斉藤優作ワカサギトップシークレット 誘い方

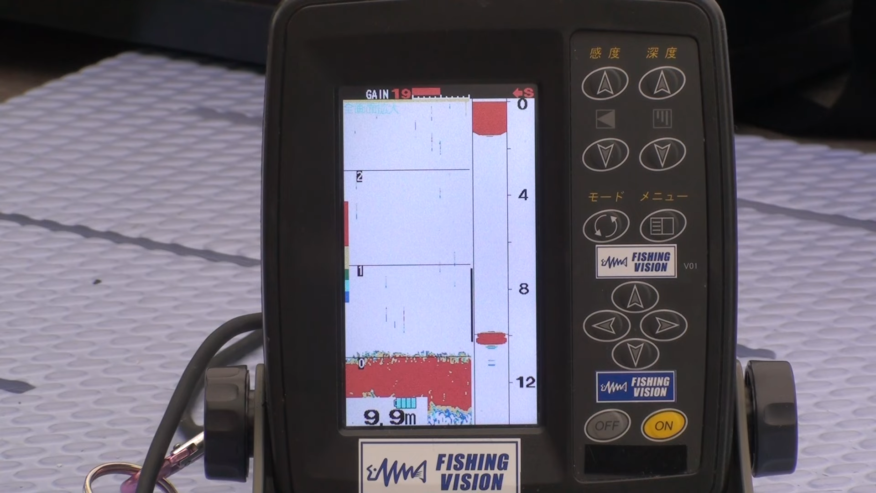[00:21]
On screen: depth 9.9 m
さあここからが腕の見せ所。今ボトムの確認ですね。今そこから